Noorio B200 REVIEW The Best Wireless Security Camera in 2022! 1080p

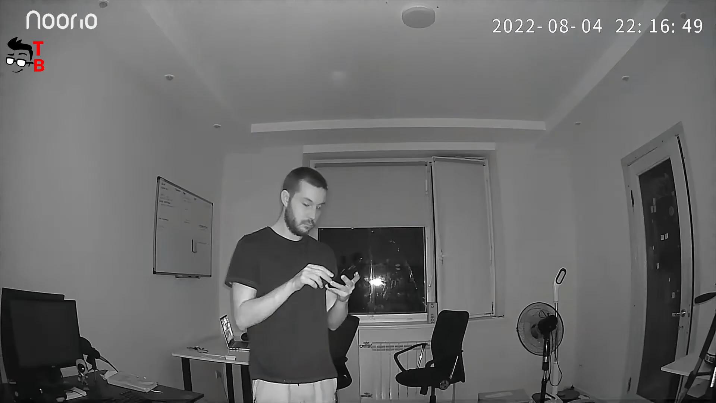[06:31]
As for the night video, you can choose a night vision mode and full color mode.
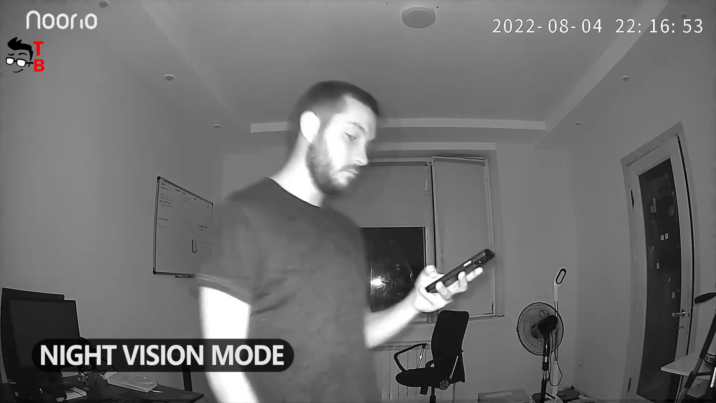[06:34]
Of course, the video quality is better in full color mode, but then the spotlight turns on.